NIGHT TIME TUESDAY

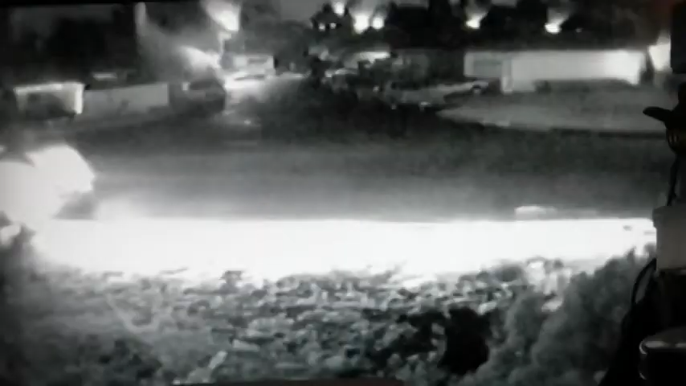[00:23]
His car pulled up and I could hear them talking. If they would have only pulled up another foot or two, I could see what was going on. Sheesh. And then, you can barely see it, but there's a little puppy with white feet, apparently, or lighter feet, running down the street. It might still be the same black one. Can't tell. Do I detect Fluffy Tail White Kitty?
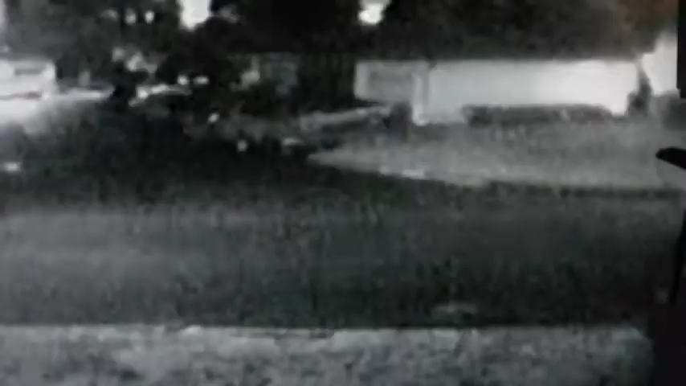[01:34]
Boy, they sure are noisy. It's about 2:30.
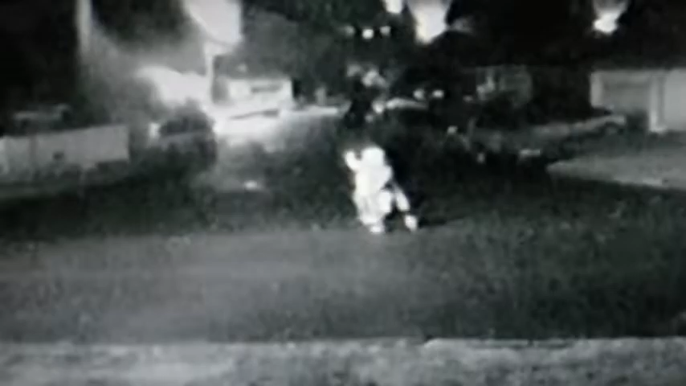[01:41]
Look, do you see stars? No, I see clouds. It's raining. What do you mean stars? We own stars. Here they come again. Watch out, that dog's gonna get you. Come on, ladies.
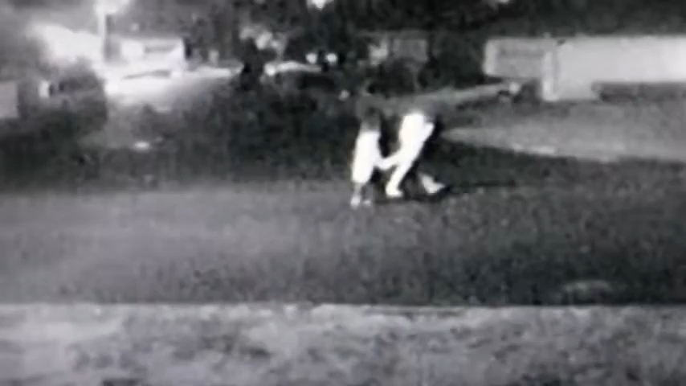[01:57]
I wonder if it's ladies.
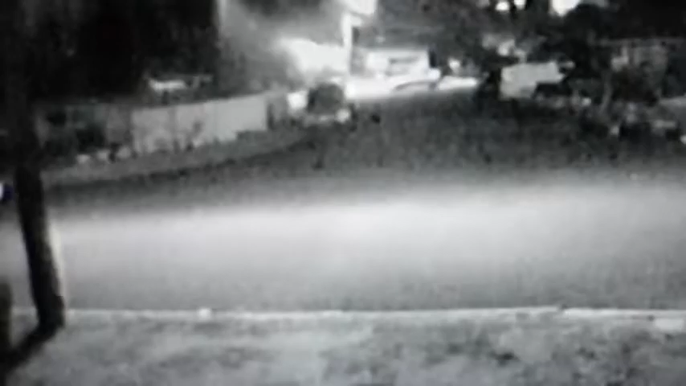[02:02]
Oh, ooh, you got your hands full tonight. What you got? Any goodies for me? No, oh, his bags are packed. He's ready to go. Too bad the trash bags, but he's ready to go.
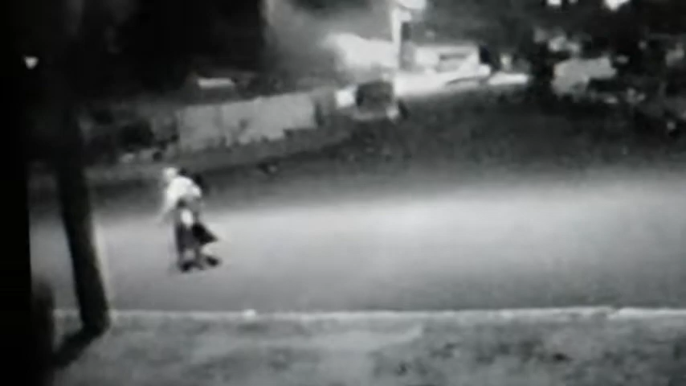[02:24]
And he's got a backpack, so he's ready to go.
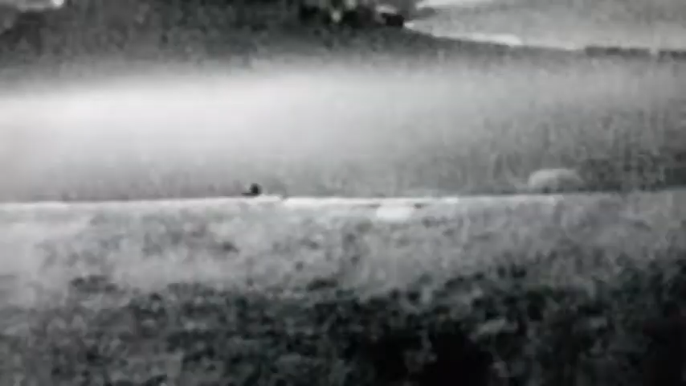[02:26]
Oh, what you doing, little one?